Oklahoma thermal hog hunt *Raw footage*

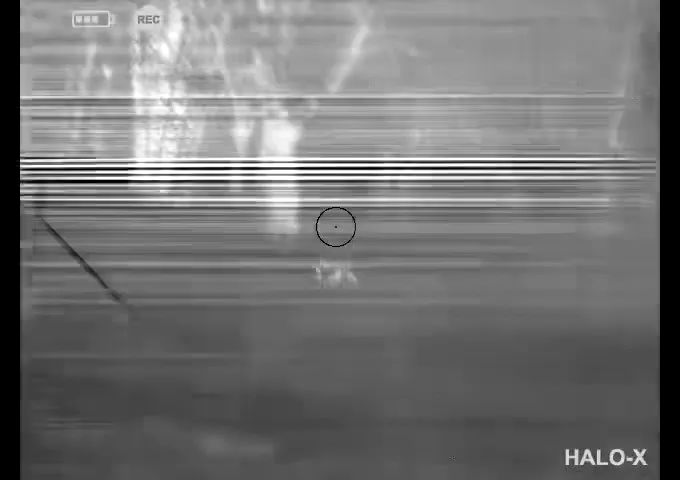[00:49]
Oh, we are dropping them, fellas.
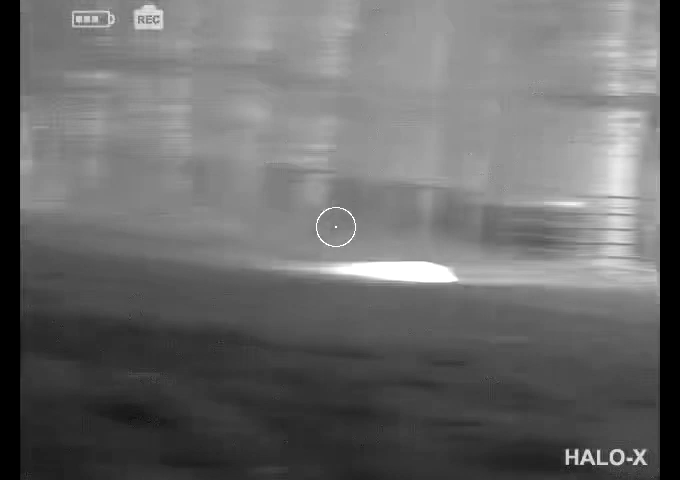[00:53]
I'm up in the woods, looking, scanning the woods right now.